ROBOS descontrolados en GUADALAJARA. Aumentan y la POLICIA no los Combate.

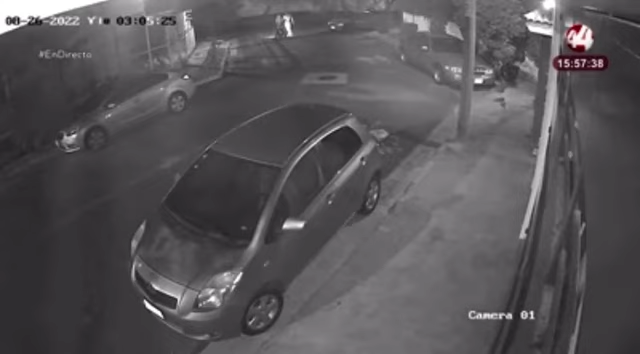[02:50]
darse a la huida esta nueva modalidad de robo de vehículos, donde pues no encienden el automóvil y poco a poco lo van empujando hasta llegar a un lugar seguro para ellos donde no se ha visto y que finalmente también puedan ya tenerlo en posesión los ladrones. Esto ha sucedido a lo largo de esta zona, donde hay que también señalarlo. Hay una estación de policía justamente muy cerca de aquí,